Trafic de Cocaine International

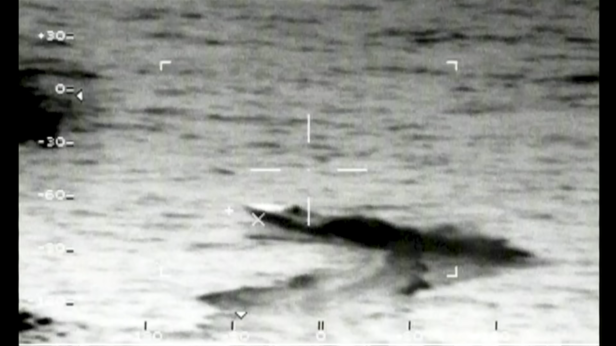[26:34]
C'est l'un de ces bateaux qu'un hélicoptère de la Marine nationale prend en chasse sur ces images.
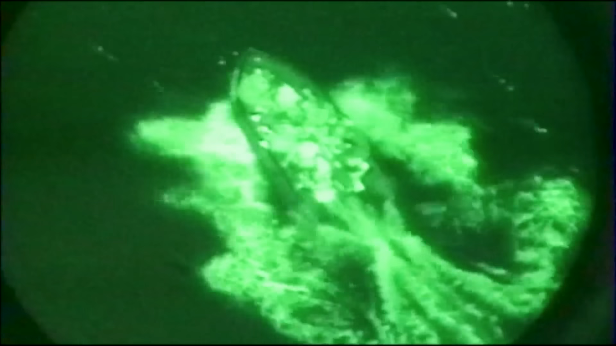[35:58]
les commandos marines passent à l'assaut du Pitea, un cargo battant pavillon togolais.
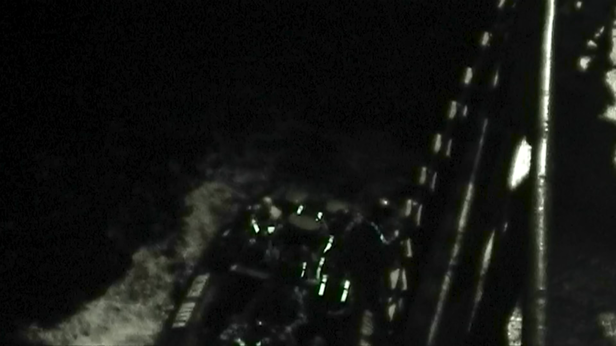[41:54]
Et pour vérifier qu'aucun ballon n'est lancé à la mer, les commandos suivent son étrave, puis montent à bord.